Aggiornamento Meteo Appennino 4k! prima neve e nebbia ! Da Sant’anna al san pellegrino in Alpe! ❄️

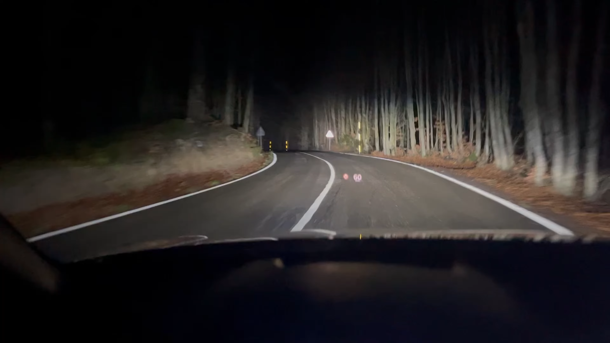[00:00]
Guerrieri, me l'avevate chiesto in tanti. Esaudisco i vostri desideri. Sono le 20. Siamo in Appennino, direzione San Pellegrino in Alpe. Ha nevicato. Vedo già il sale in terra. Immagino sia il sale, poi non lo so.
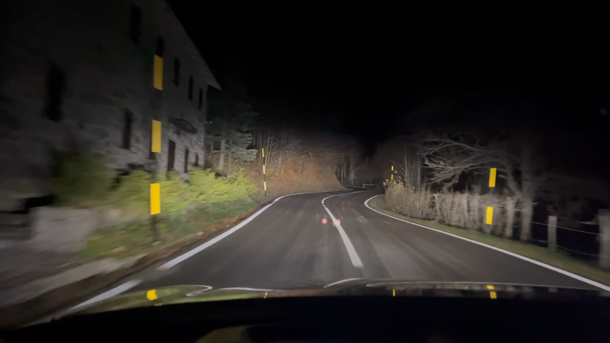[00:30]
Stiamo salendo da Sant'Anna Pelago, direzione San Pellegrino in Alpe.
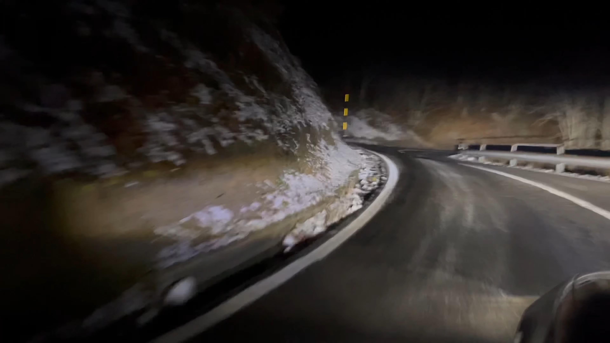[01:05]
Si comincia la nebbia, siamo allo svincolo tra Toscana e Emilia Romagna.
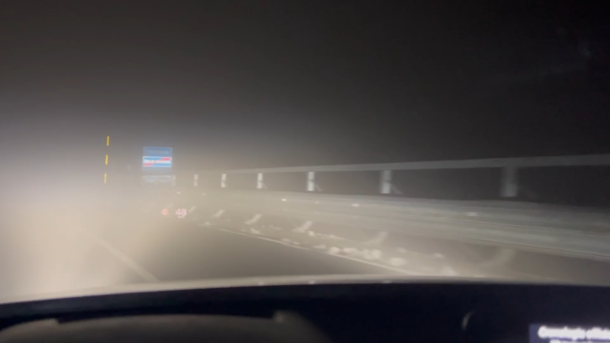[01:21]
Giriamo verso San Pellegrino in Alpe, tutto bianco, eh?
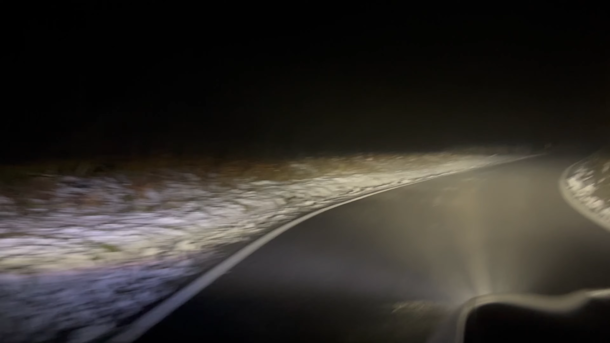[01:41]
Ragazzi, tutto bianco. Mezzo di strada mi sembra di capire che c'è il sale, nebbia, siamo a 1 grado centigrado, 1650 metri sul livello del mare, quasi
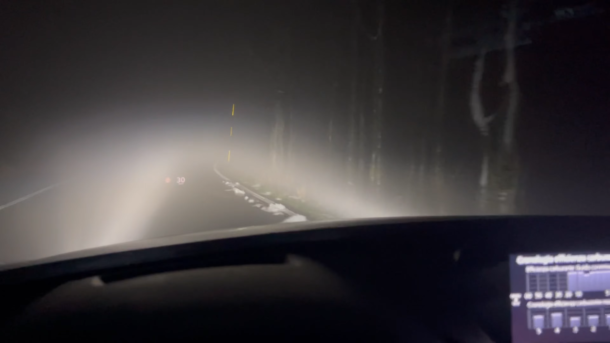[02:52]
Ormai c'ho il pilota automatico, però qui siamo sullo svincolo, eccolo, San Pellegrino in Alpe, ragazzi, stiamo scendendo. I 3 tornanti peggiori, eh? La strada è ghiacciata, ma siamo tranquilli, dai. Ho montato oggi le termiche, quindi non dovremmo avere problemi.